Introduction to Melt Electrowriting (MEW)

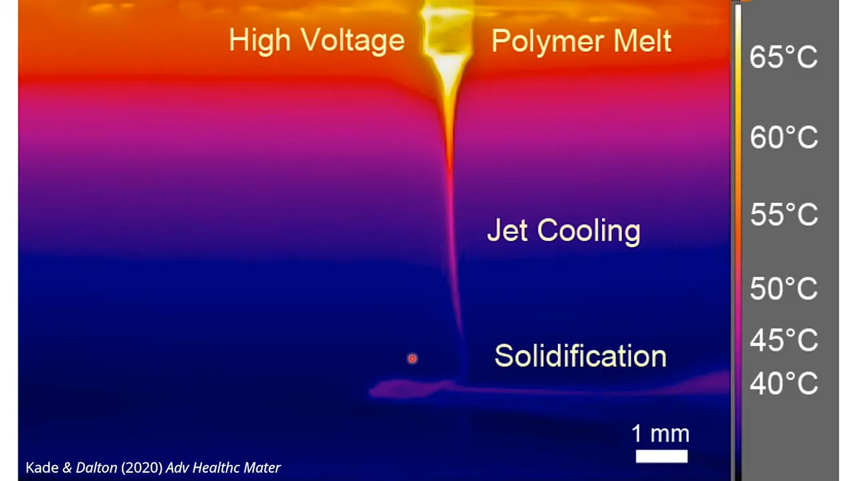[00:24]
We now look at this jet using an infrared camera and you can see the molten polymer at the top. And then we have solidication at the collector.